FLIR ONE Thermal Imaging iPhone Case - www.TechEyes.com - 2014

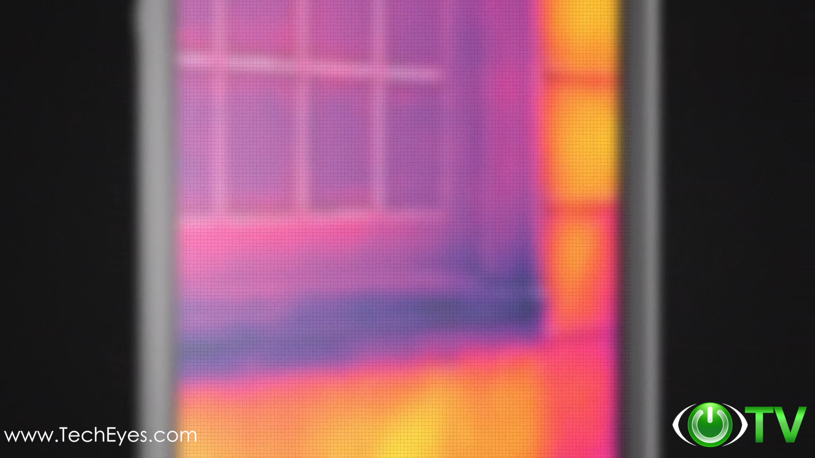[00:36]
light and dark but by cold and hot this is infrared thermal imaging
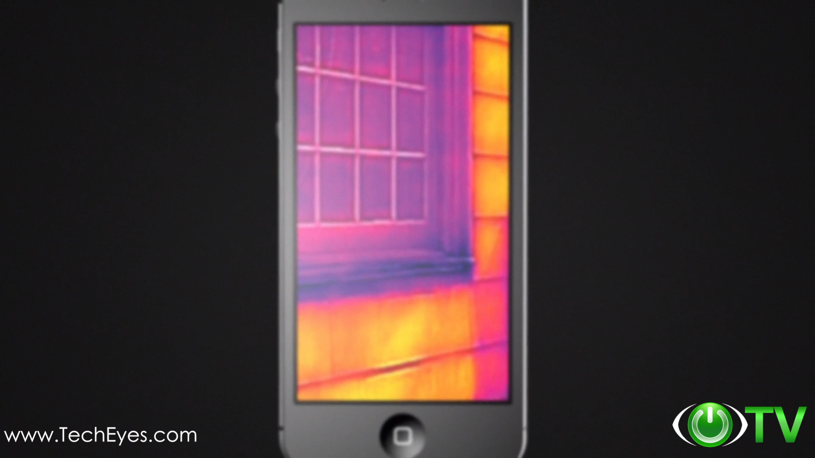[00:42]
and it gives you the power to see the heat military technology that was reserved for the battlefield just a few short years ago has found its way into the palm of your hand introducing FLIR-1
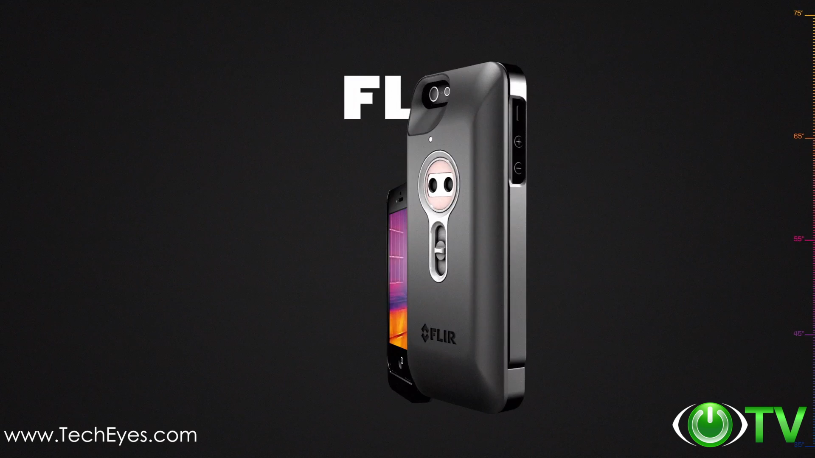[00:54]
the world's first personal thermal imager slides right onto your iPhone 5 so
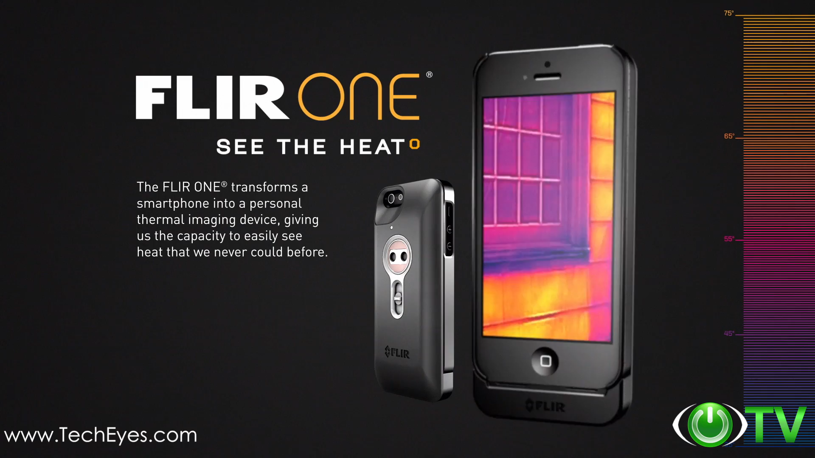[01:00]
you can see the heat wherever you go you can see the heat of danger lurking in the wild or
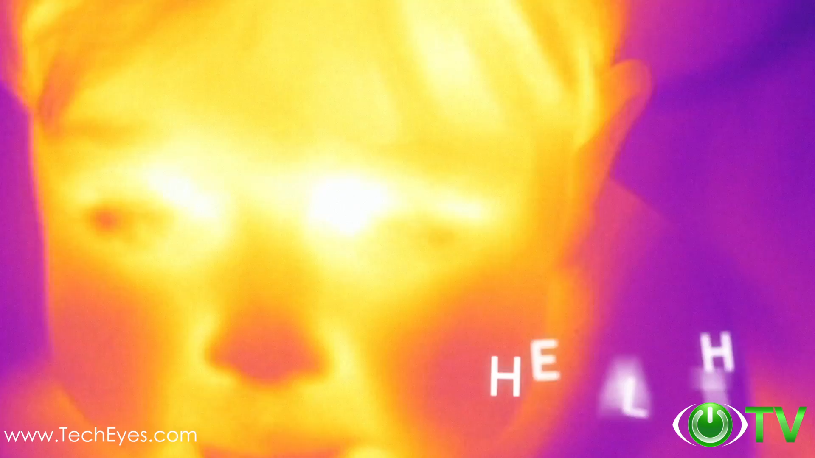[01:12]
from the onset of a fever you can see the heat and where it's escaping and
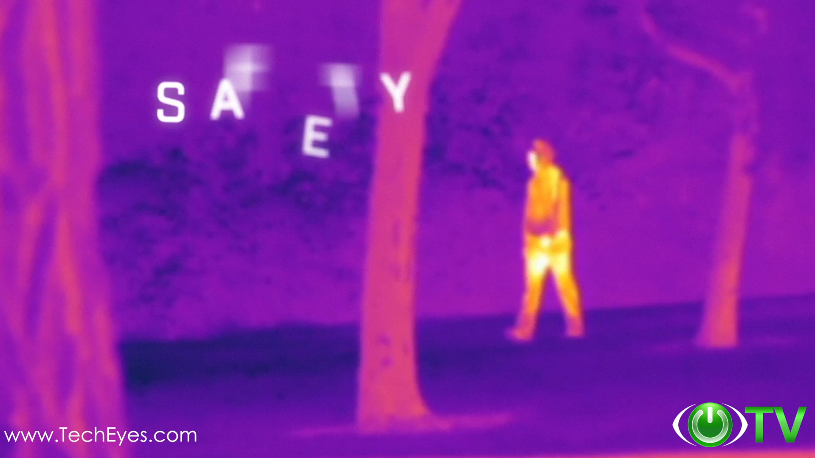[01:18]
from hiding intruders the FLIR-1 blends an actual picture with an infrared thermal image
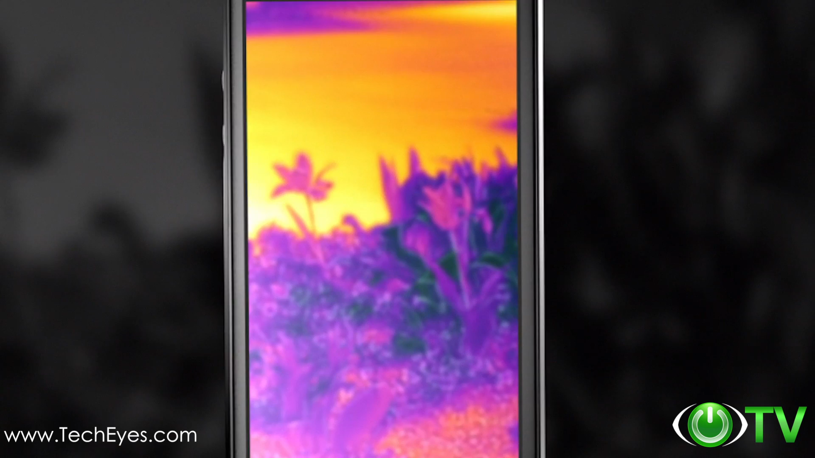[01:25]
so there's never any doubt what you're looking at the dark ages are over because once you see the heat you'll never look at anything the same again FLIR-1 see the heat